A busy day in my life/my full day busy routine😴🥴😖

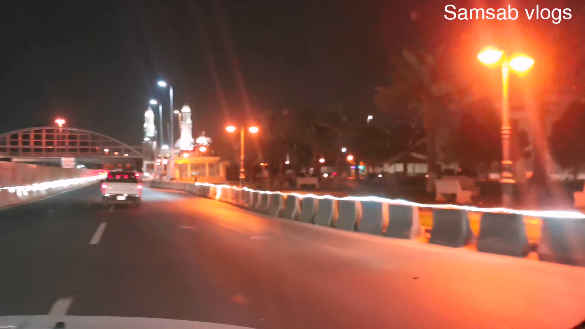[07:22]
और ये जो शॉप्स आपको नज़र आ रही हैं ये बस बंद ही समझे इनको, क्योंकि यहाँ पे हम नया ऑर्डर कुछ नहीं कर सकते, जो लोग अंदर हैं बस उन्हीं को वो लोग फ्री कर रहे हैं।
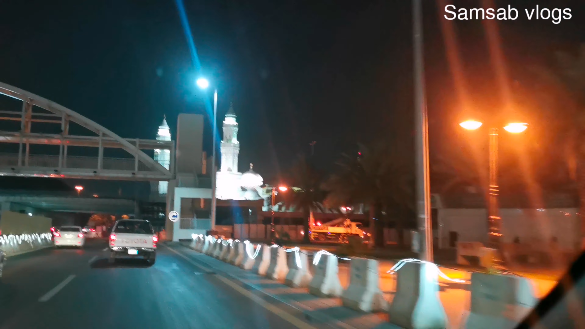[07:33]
तो इशा का टाइम है और इशा की अज़ान को तकरीबन आधा पौना घंटा लग जाता है, तो बाहर का नो चांस है, इसलिए हम घर जा रहे हैं और घर जाके चाइनीज़ इंजॉय करेंगे।